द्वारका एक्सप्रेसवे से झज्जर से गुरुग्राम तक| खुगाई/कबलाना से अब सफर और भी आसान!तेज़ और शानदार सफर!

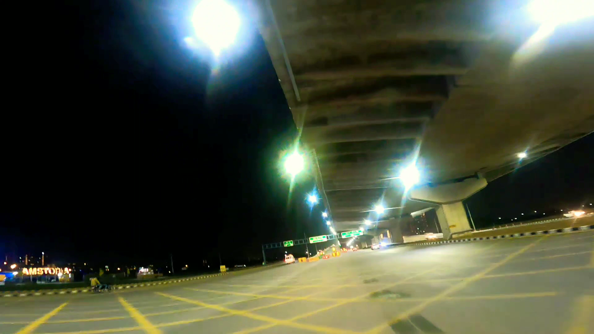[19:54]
तो सामने आप देखोगे ऊपर चढ़ने का जो रास्ता है वो अभी बंद है, जो सेक्टर 3-4 की तरफ निकलता है।
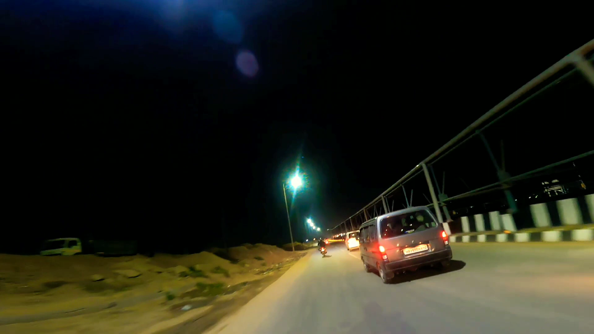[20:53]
आगे हम पहुंच जाएंगे भाई अब बसई, जो पिछले व्लॉग में आपने देखा ही होगा।
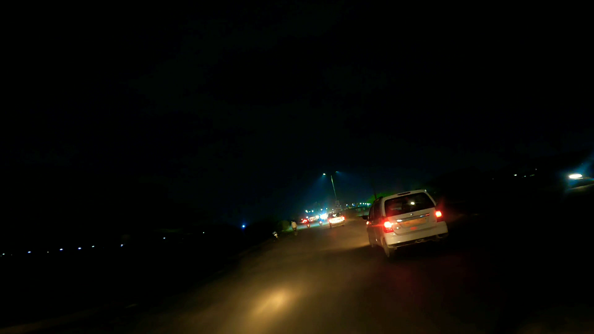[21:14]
और भाई यहाँ से ना अब रात का एक अलग ही नज़ारा दिखता है।
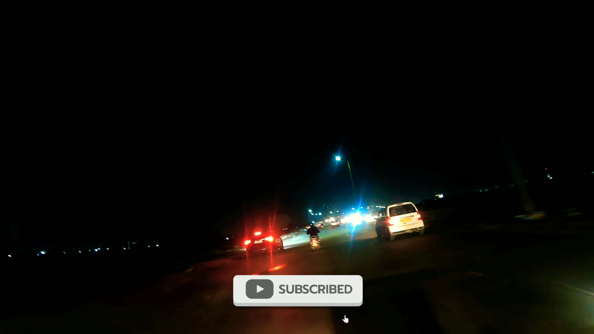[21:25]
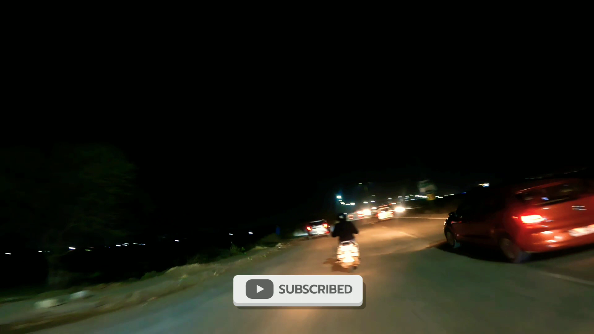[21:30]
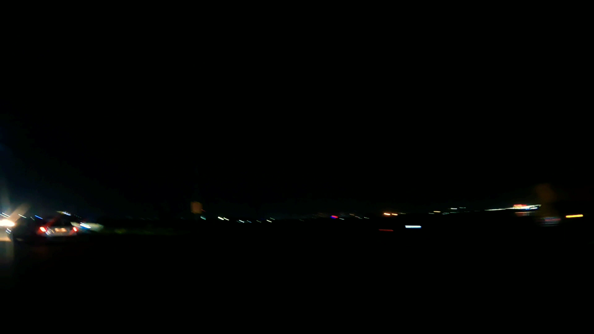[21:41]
तो भाई यहाँ से ना गुड़गांव का एक सुपर व्यू देखो आप, क्या मस्त लगता है। जो लाइटिंग है सारी की सारी फ्लाईओवर की है और सामने की तरफ से ट्रैफिक आ रहा है सारा।
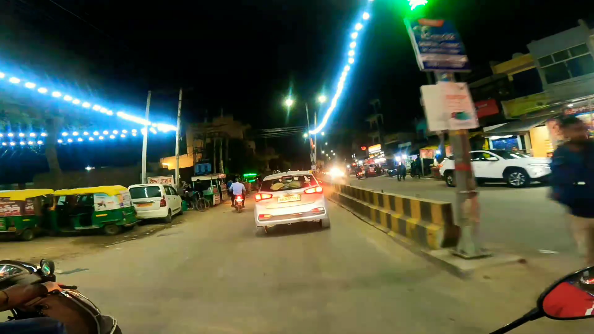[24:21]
ये जो पूरी मार्केट आप देख रहे हो, ये है कादीपुर गांव की। इसी की रोड पे आके जाके गुड़गांव का सदर बाजार आ जाएगा।
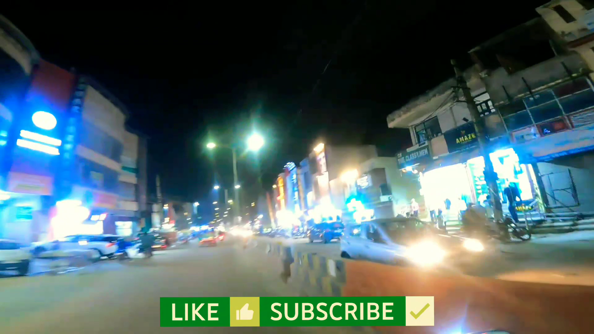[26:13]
जो ओल्ड गुड़गांव है, सारी मार्केट वगैरह आप देख ही रहे हो। ये हम सदर बाजार के अंदर इंटर हो गए हैं, ये स्टार्ट हो जाता है यहाँ से सदर बाजार, जो कि काफी बड़ा है।
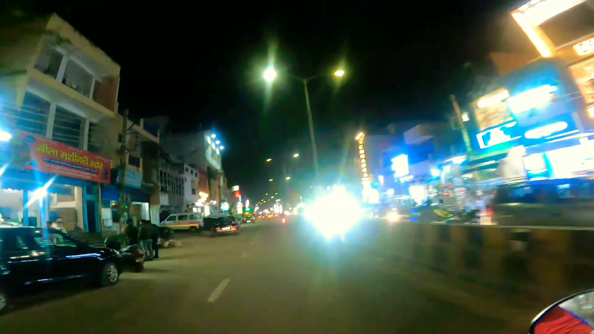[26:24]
और यहाँ पे बैठे हैं हमारे शंभू, ये शिव प्रतिमा है भाई।
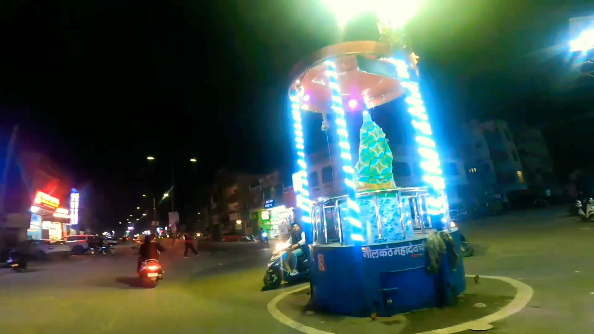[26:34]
आज संडे है इसीलिए मार्केट जो है वो आधी से ज्यादा बंद है,
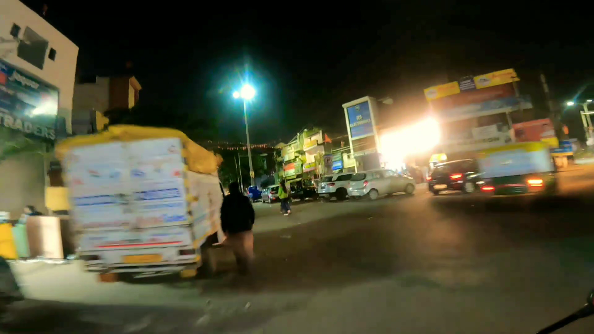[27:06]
हमें निकलना है सीधा,
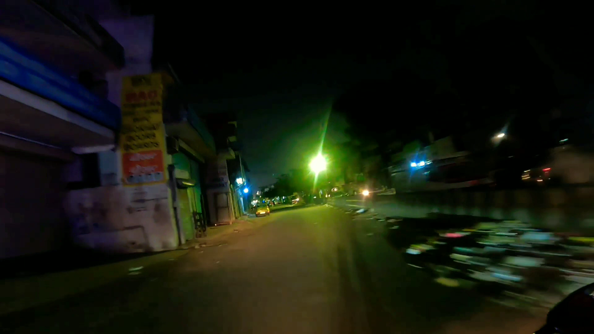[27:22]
तो भाई ये दोनों साइड जो आप देख रहे हो ये सदर बाजार है और ये काफी दूर तक है। ये वाला पार्ट जो है यहाँ ज्यादातर आपको
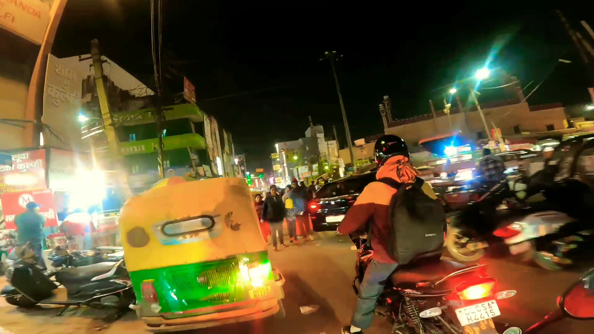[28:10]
लोगों से आप समझ सकते हैं सभी शॉपिंग करके आ रहे हैं।
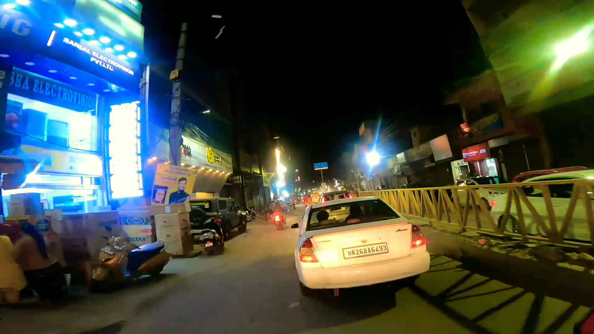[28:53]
राइट साइड में जैकमपुरा और लेफ्ट साइड में पड़ती है नई बस्ती।
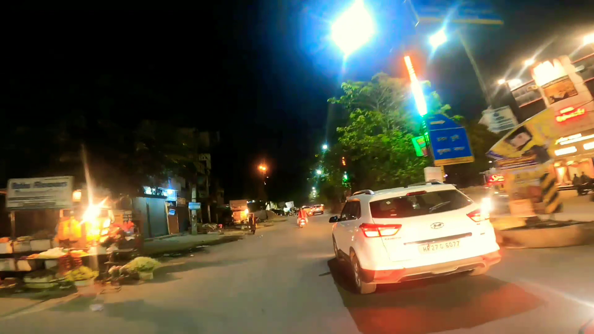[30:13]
तो यहाँ पे है इंदरपुरी राइट साइड में, लेफ्ट साइड में सुंदर नगर,
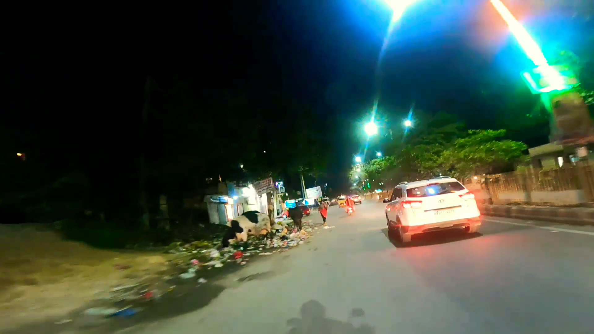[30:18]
और ये आ गया है श्री प्रेम मंदिर,
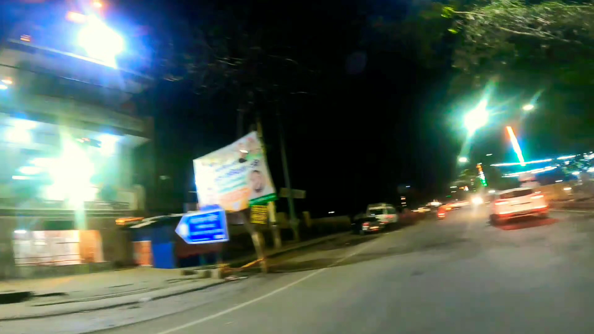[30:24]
जो कि गुड़गांव के एक फेमस मंदिरों में से एक, हनुमान जी का वो राधा कृष्ण का मंदिर है श्री प्रेम मंदिर।
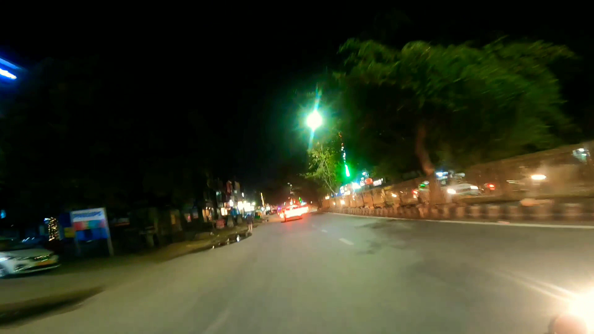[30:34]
अब सामने आ रहा है न्यू कॉलोनी मोड़,
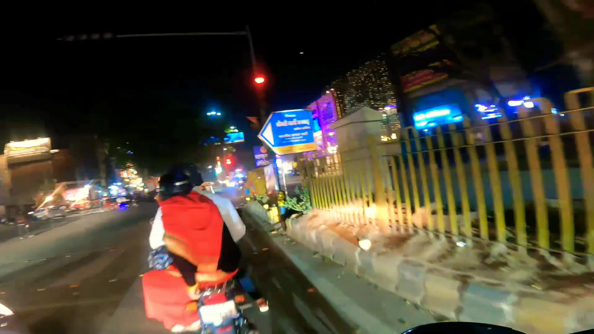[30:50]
यहाँ से हमें देखते हुए निकलना है, थोड़ा सा राइट मारना है, रॉन्ग साइड जाके निकलना है राइट,
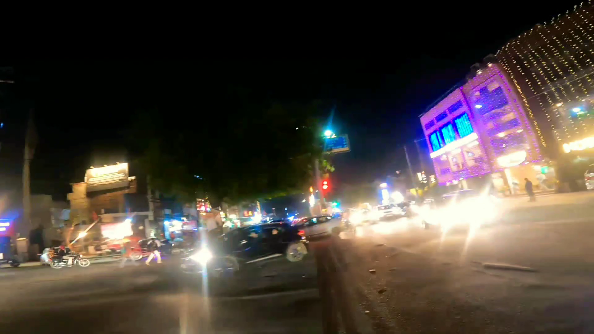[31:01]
नहीं तो भाई 2 किलोमीटर आगे से मुझे यू टर्न करके आना पड़ेगा, वो मैं करूँगा नहीं। ये छोटी सी एक रेड लाइट है, इसको इसी तरीके से क्रॉस कर देंगे।
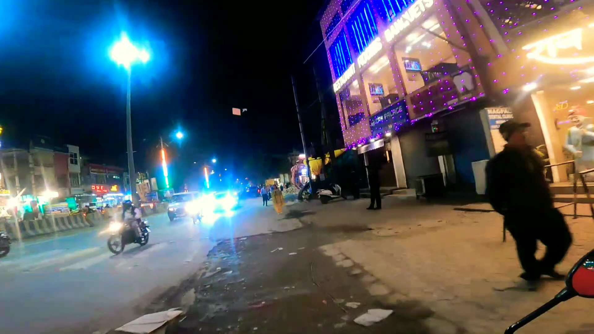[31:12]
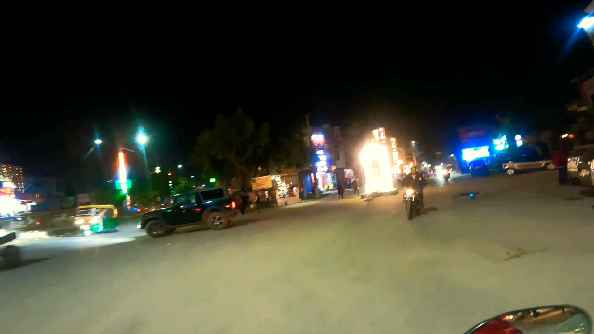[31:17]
ये यहाँ से फिर राइट ले लिया हमने।